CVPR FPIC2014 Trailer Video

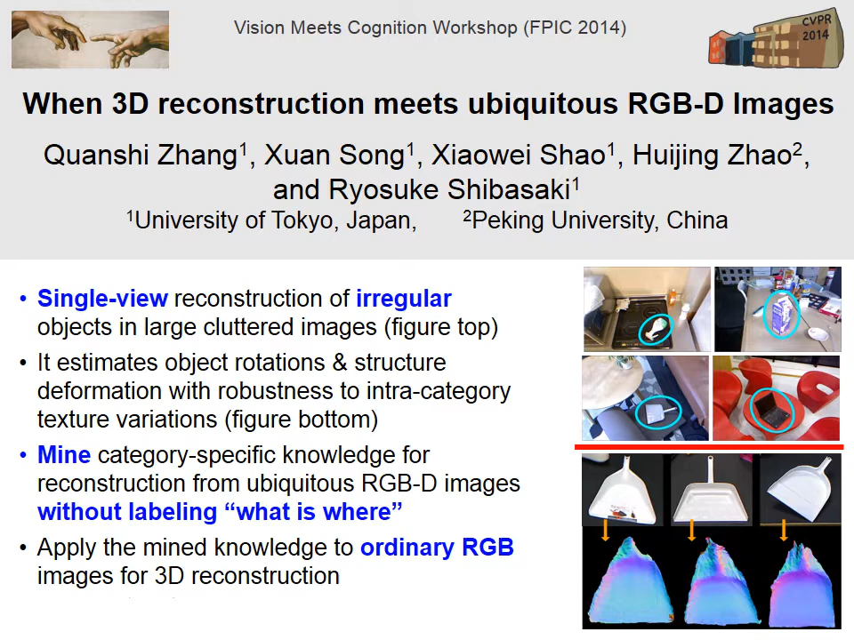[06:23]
We estimate 3D structure of irregular objects from a single 2D image.
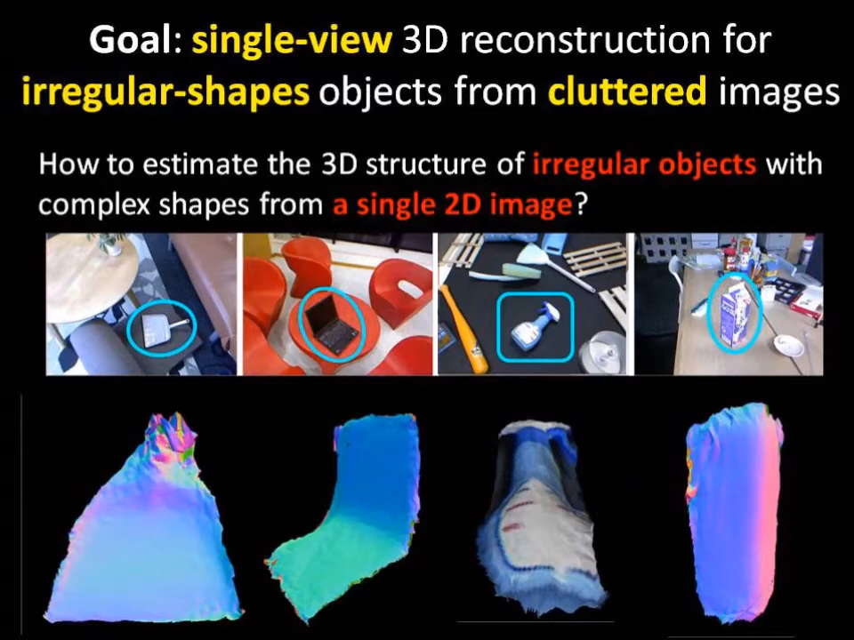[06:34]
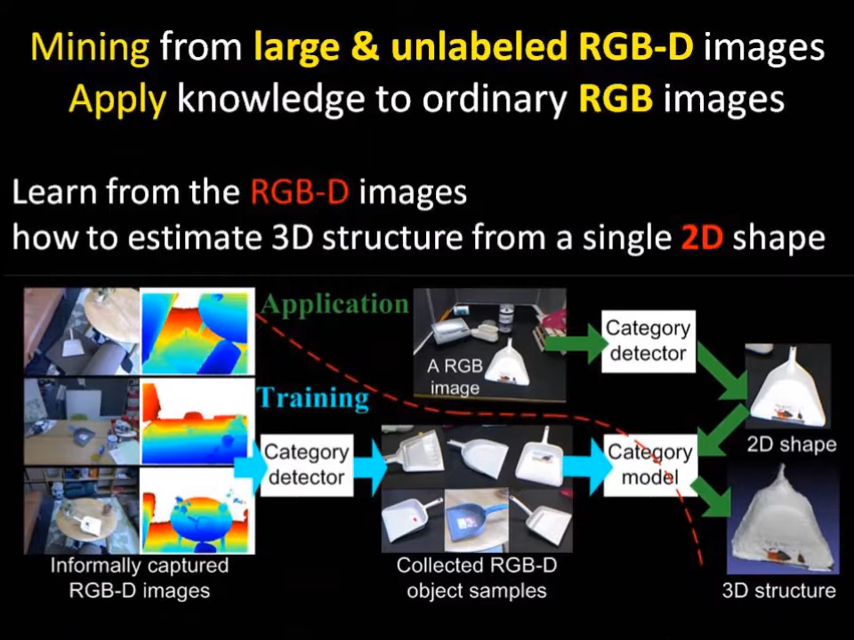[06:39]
We learn the knowledge from unlabeled RGBD images, but apply the knowledge to ordinary RGB images.
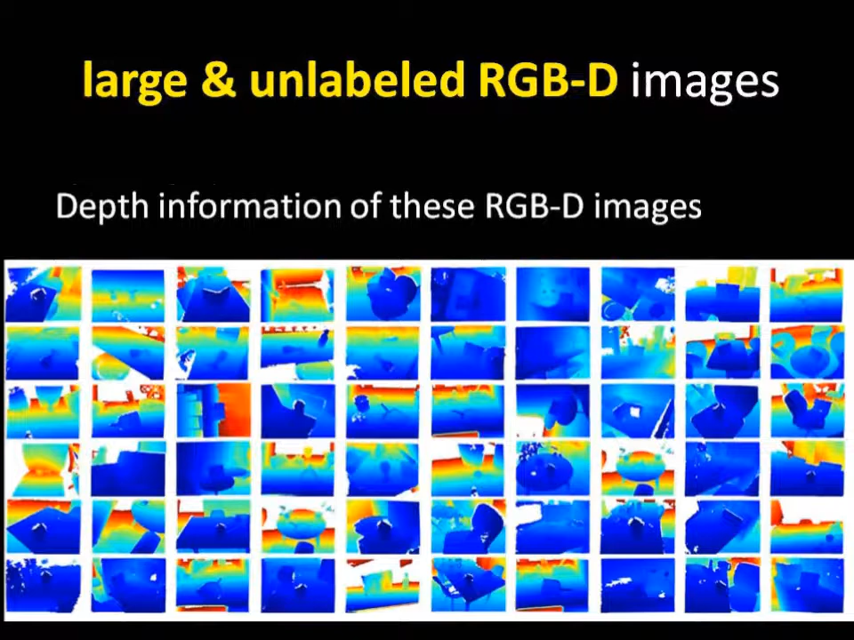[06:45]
We need to mine the knowledge to identify structure deformation,
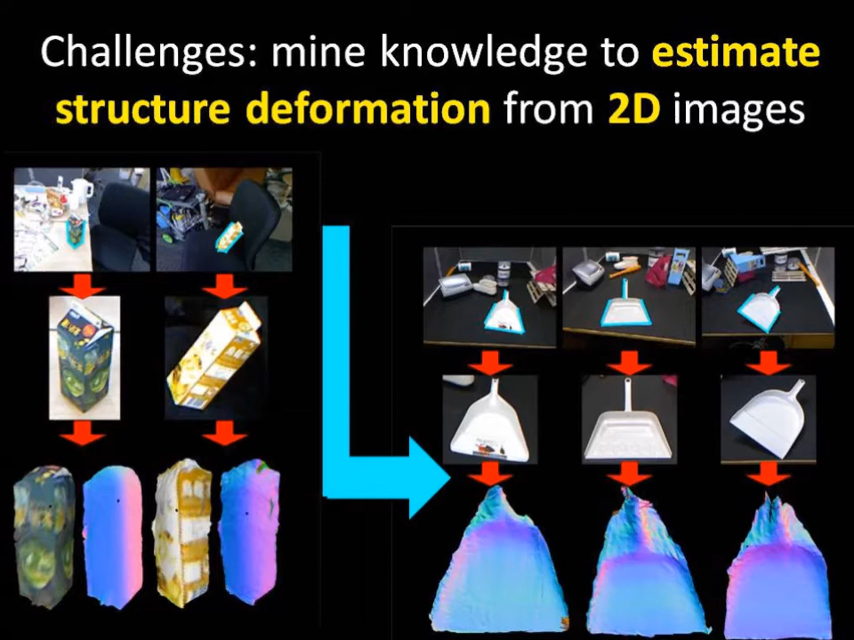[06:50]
object rotations, and texture variations just from a single 2D appearance of an object.
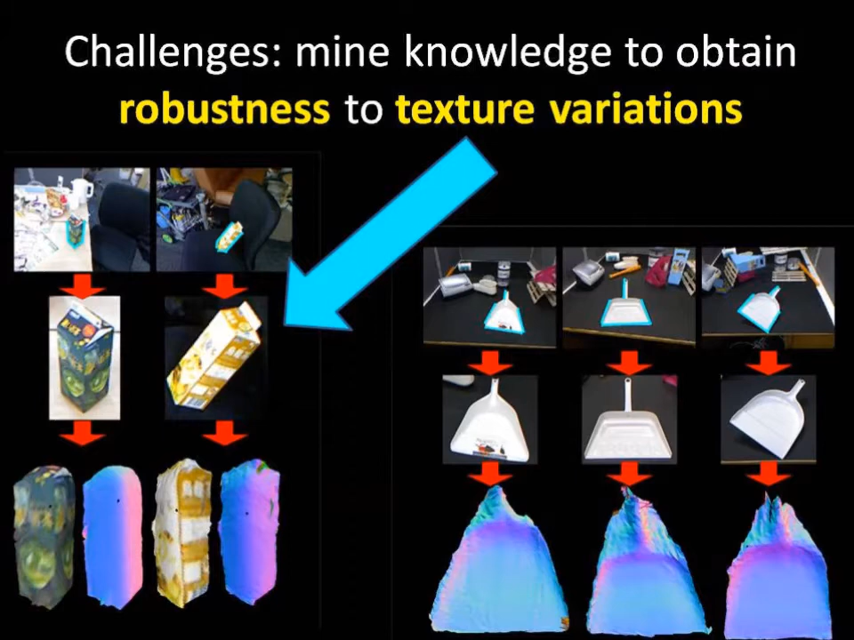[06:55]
We also mine the knowledge for object detection from ubiquitous images.